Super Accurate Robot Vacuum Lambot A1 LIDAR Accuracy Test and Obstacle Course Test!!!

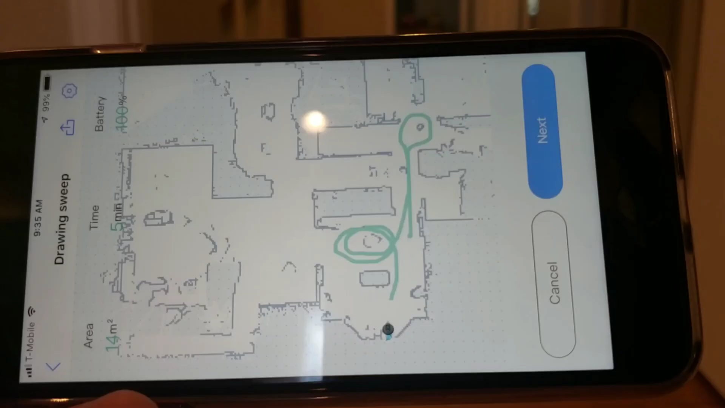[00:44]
so once you have the Lambot A1 app open,
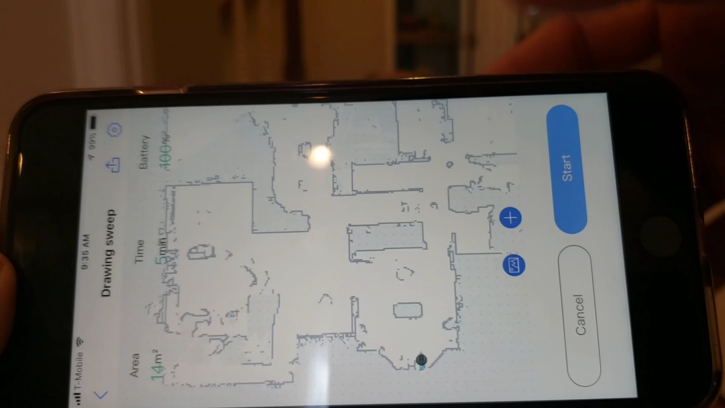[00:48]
there's a tab that allows you to go into the draw feature, and it gives an overlay of your entire map, you can also take a picture of your layout,
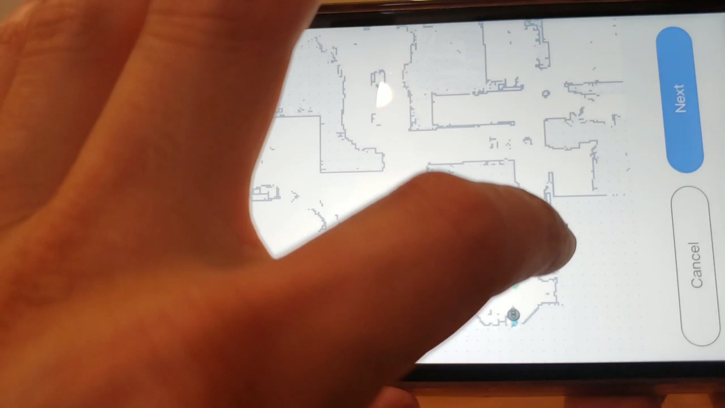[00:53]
and it can help you guide yourself around when you're drawing out your pattern, it's real easy, just basically, like any like electronic sketch pad, just kind of draw out lines,
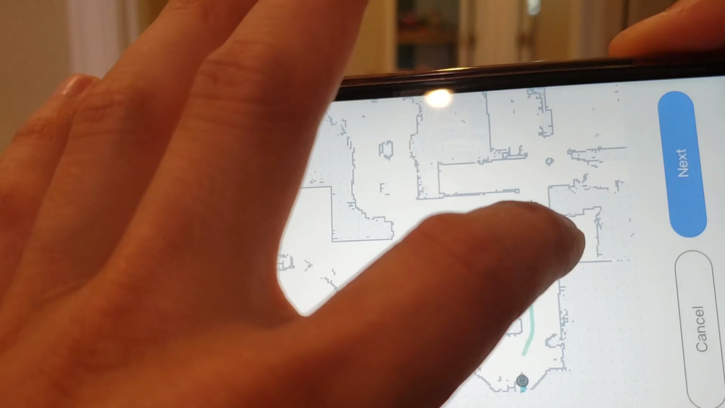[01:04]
and follow around, keep in mind that my fat fingers kind of cover up the entire screen,